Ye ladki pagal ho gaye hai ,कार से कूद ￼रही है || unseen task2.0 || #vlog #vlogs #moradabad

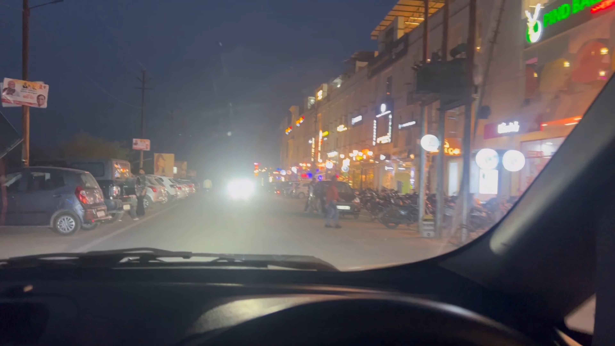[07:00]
खतरनाक ही लगता है यहाँ तो सब चीज। गाड़ी खड़ी करने की भी जगह नहीं रहती है, इतनी भीड़ है, इतनी भीड़ है, इतनी तो इतनी, कुछ पूछो मत।